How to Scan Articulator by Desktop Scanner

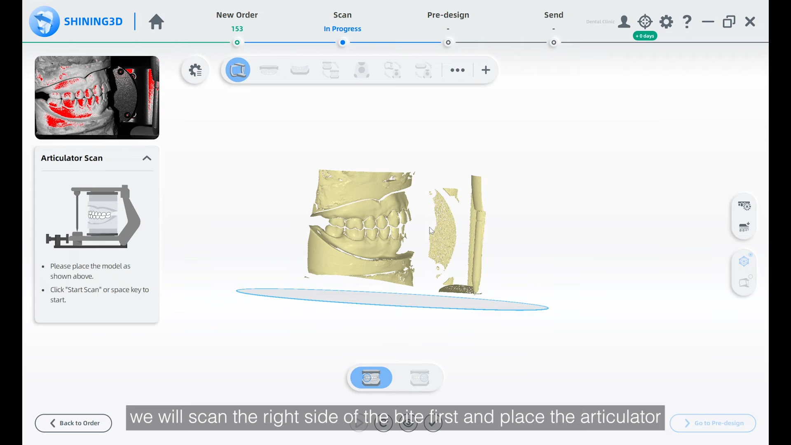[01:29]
As the process prompt shows, we will scan the right side of the byte first and place the articulator as close to the turntable of the scanner as possible and click Scan.